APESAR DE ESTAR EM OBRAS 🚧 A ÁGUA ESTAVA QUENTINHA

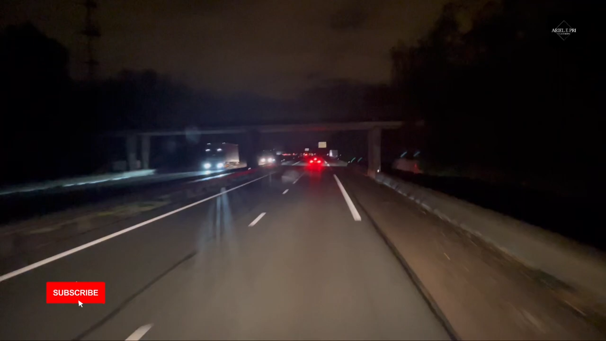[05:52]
Vocês verem a estrada. Está chovendo, dando uns pinguinhos, né? Já esfriou bastante, desde que saímos ali da Espanha, já esfriou bastante. E a tendência é esfriar um pouco mais. É, no momento, estamos em 10 graus. 10 graus.